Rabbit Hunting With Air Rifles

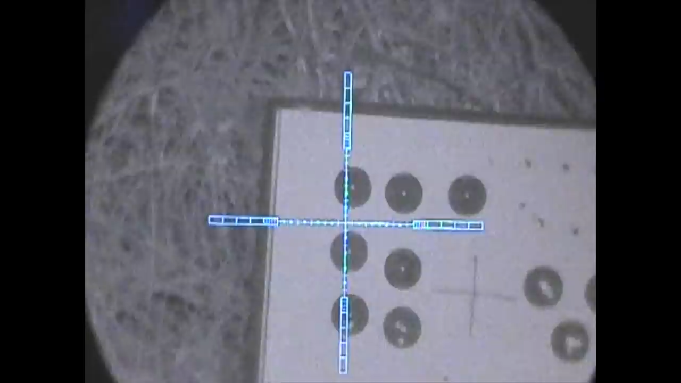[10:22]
shooting off of the sticks this time to make sure that my markers at 40 yards were bang on. So it's there, and yeah, we get a decent little group. Two shots, I think, are placed into this box target here before we went out to have a look for Bugs the Bunny.
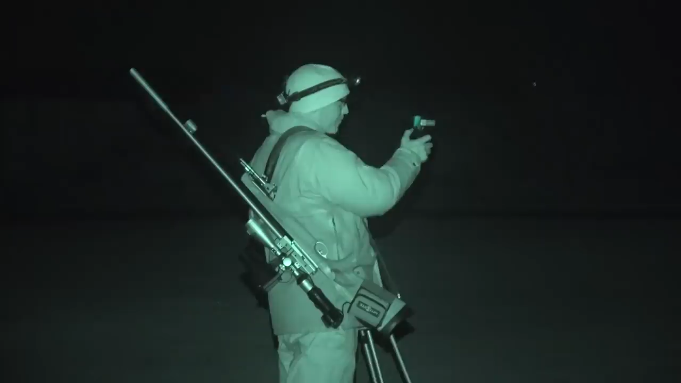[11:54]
Using the new Sentinel Pro spotter, we're able to have a look around the paddock,
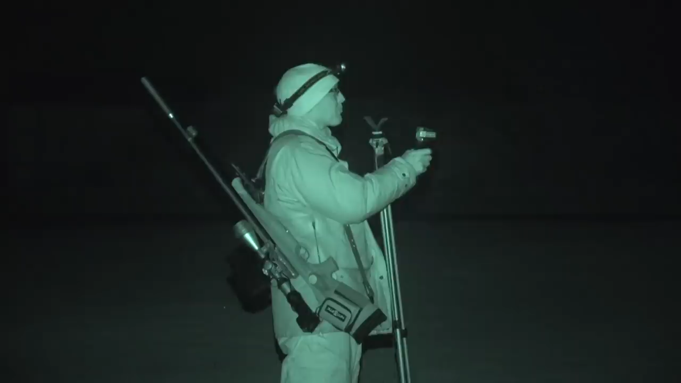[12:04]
spotting the rabbits so that we're not spooking them with the lamp. I actually see one and gesticulate to Mark that it's roughly 70-ish yards, so we need to get a little bit closer.
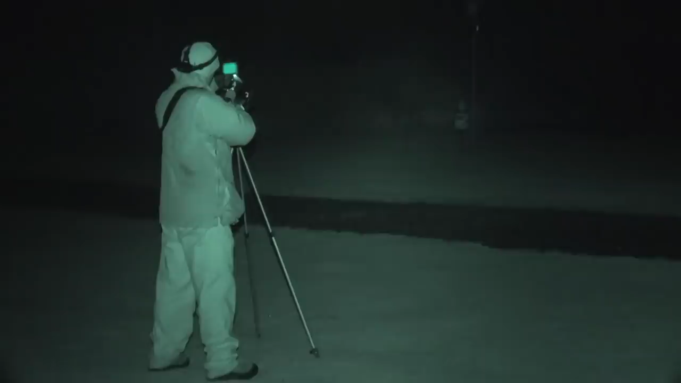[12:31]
If you look closely there, you can just see the rabbit to the left of that electricity box there.
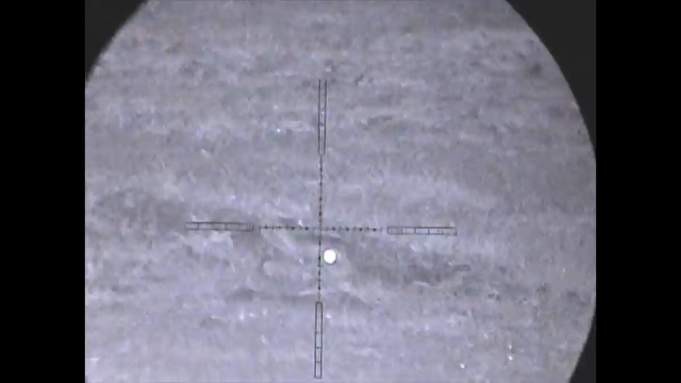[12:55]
Undercompensated for this one here and actually gave it a haircut. Luckily, it stopped a few yards back.
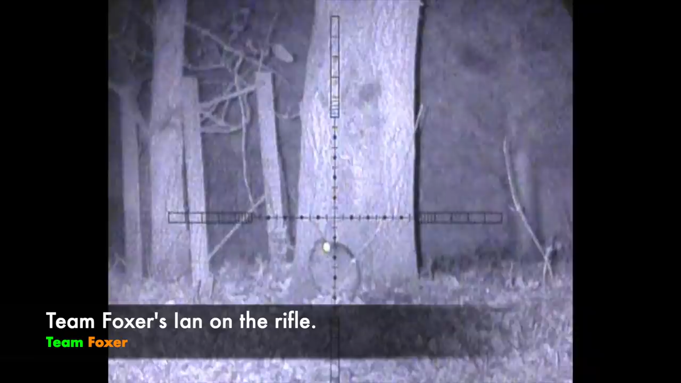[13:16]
Got a succession of clips now from Team Fox's Ian on the Daystate Wolverine C-Type,
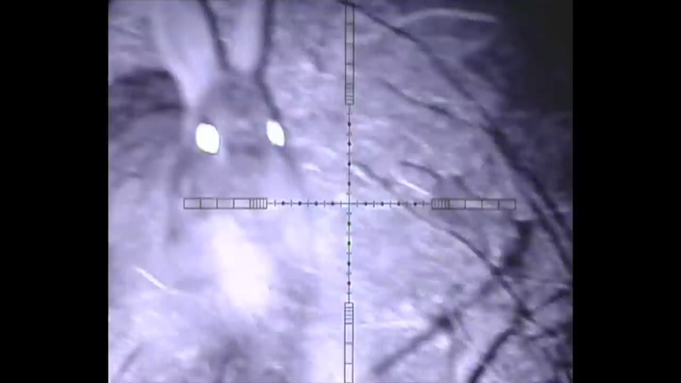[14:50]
Don't think we quite need a rangefinder for this one.